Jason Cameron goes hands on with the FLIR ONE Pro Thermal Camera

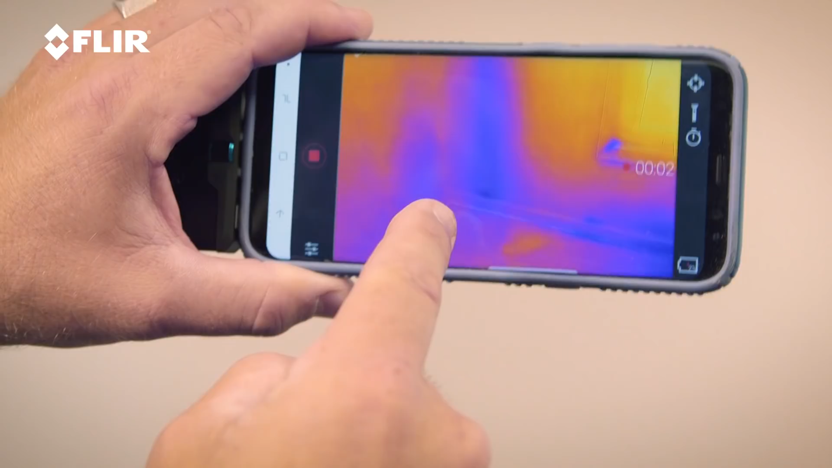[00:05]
licensed contractor and television host and I want to talk to you about one of my
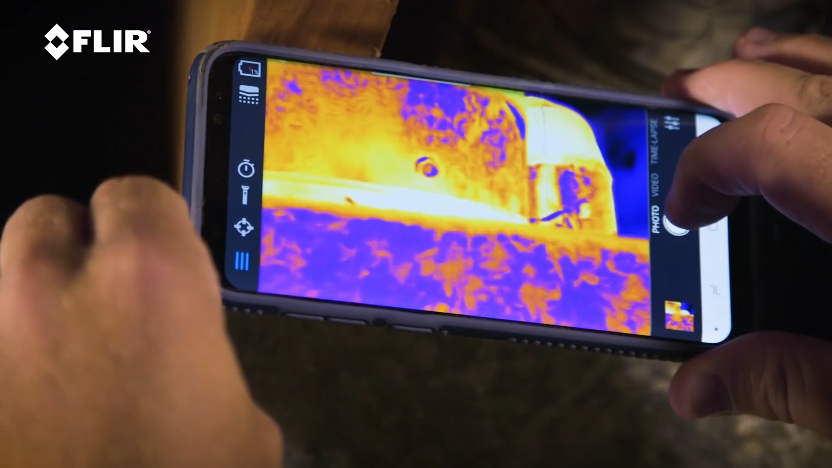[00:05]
favorite tools and that's the FLIR One Pro thermal imager. That's this little guy right here.
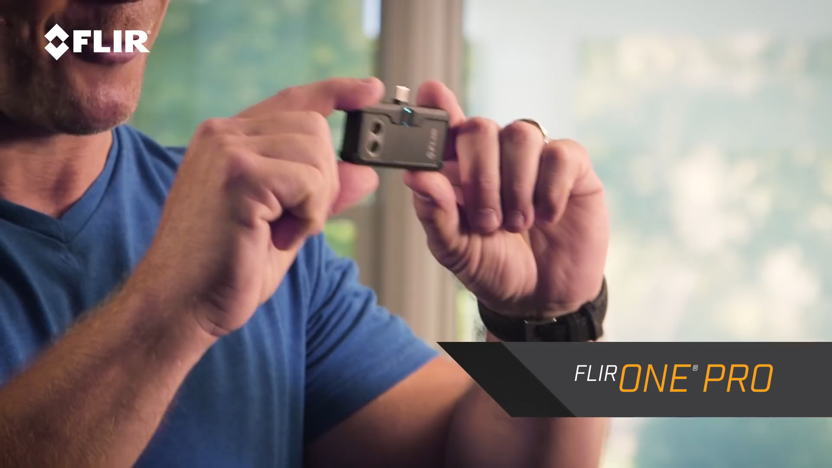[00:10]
You can see how small this is. It's very easy to transport.
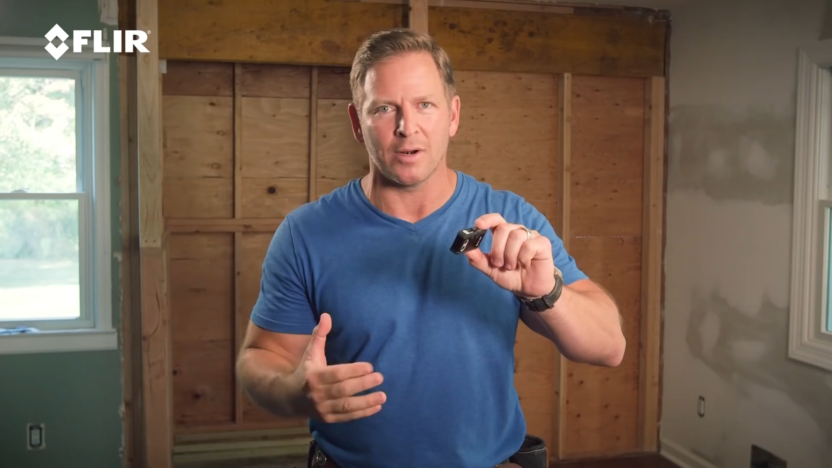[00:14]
I just put it in my tool belt or my pocket and it works with your smartphone. And that's what I've got right here. I've got these two things on me all the time.
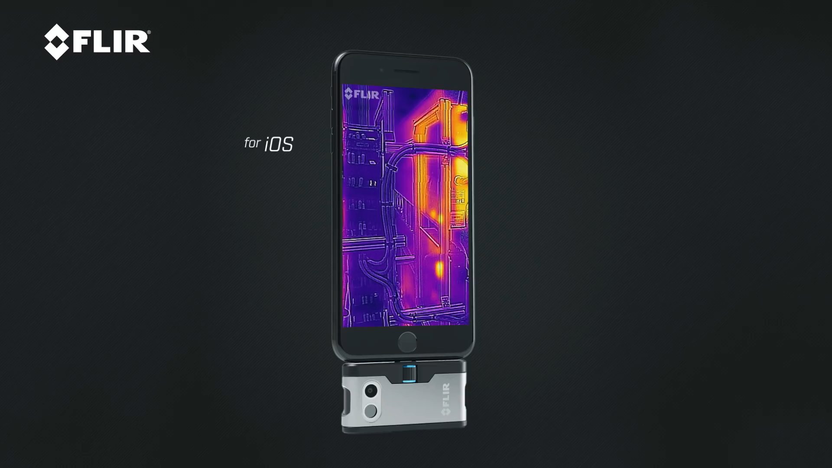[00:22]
And whether you have an iOS or an Android, it works with either one. You just have to get the right one. Then you just download the app. Very simple to do. You go online, download the FLIR One app, and you're ready to go.
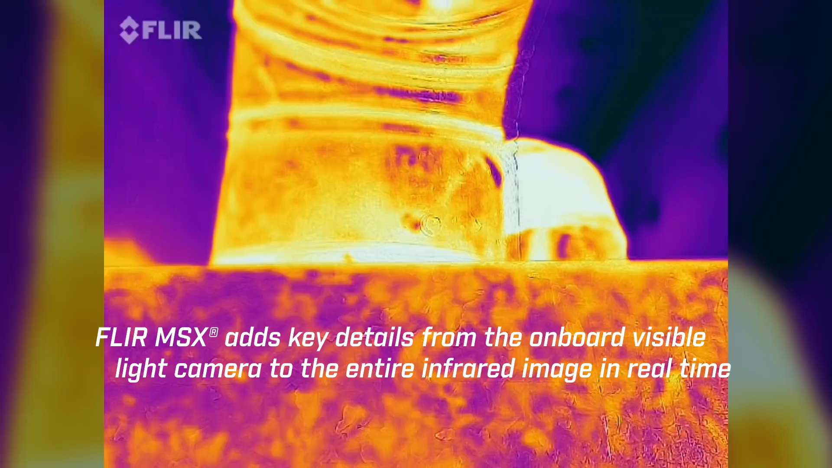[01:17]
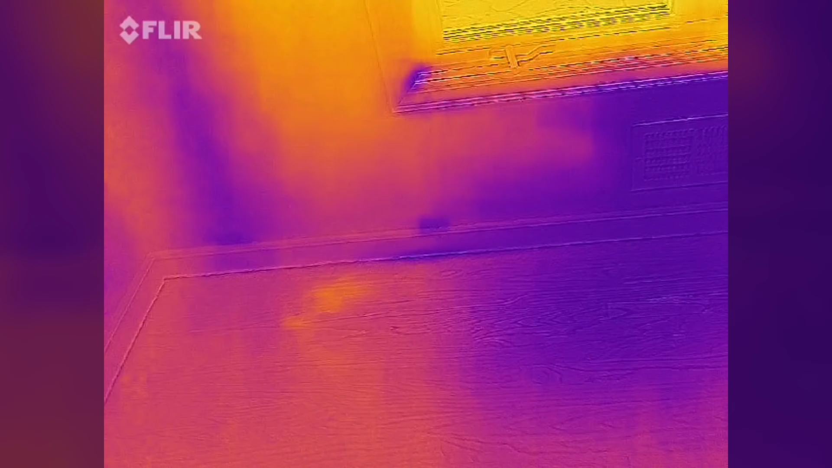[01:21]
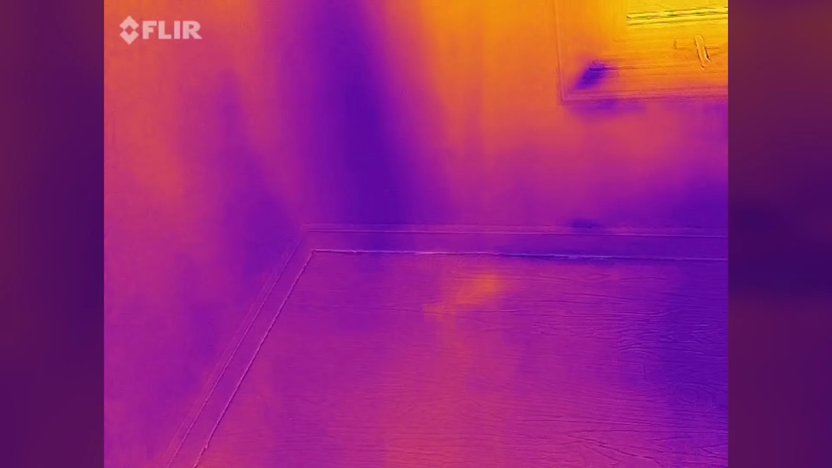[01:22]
And that's really cool.
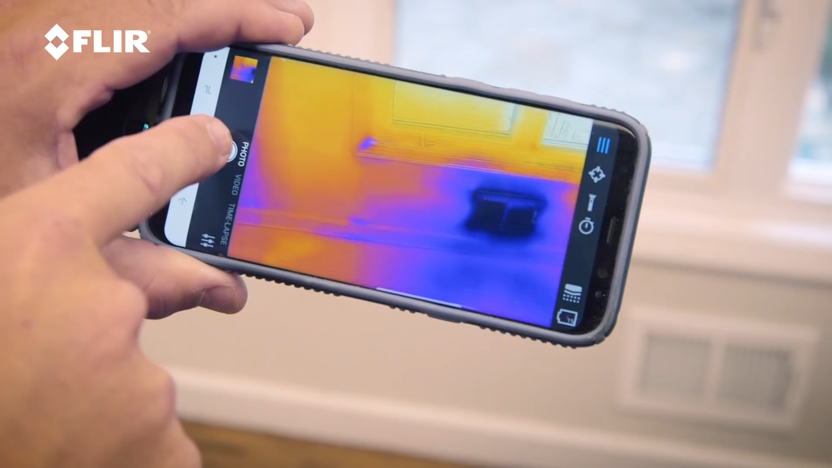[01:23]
It's got video and photo capability and you can document everything that you're doing and have it on your phone.